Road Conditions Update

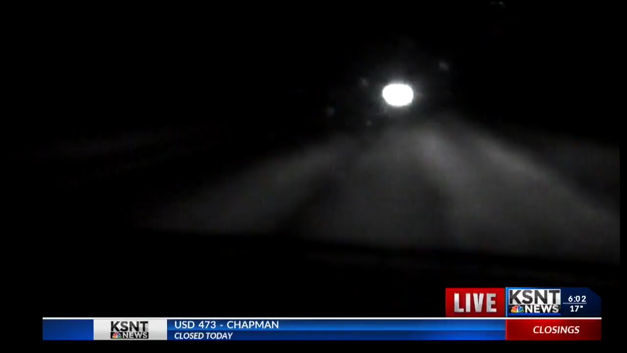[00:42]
heading west, just passed through St. Mary's not too long ago, and look at the snow on the road. That is some not convenient driving conditions, so if you are out, take caution, don't be in a hurry, and drive safe.